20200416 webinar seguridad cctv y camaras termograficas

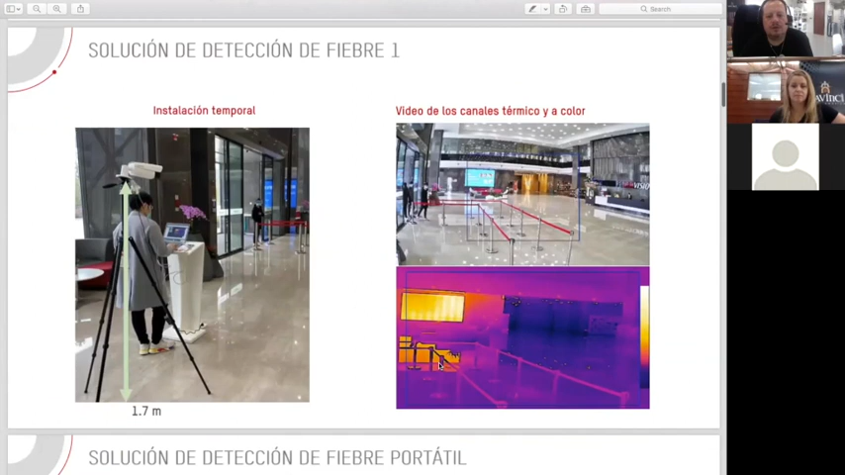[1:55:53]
pues una persona pues lo está mirando y cómo han hecho la fila para acceder y detectar, ¿no?